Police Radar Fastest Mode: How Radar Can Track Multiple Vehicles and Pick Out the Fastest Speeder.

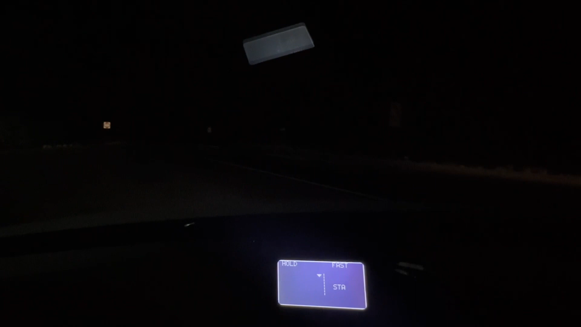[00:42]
We should show the fastest if there's more than one vehicle. We're not transmitting now. This is what these guys do at night or during the day in a hidden position. So we'll wait to see if we have more than one vehicle coming.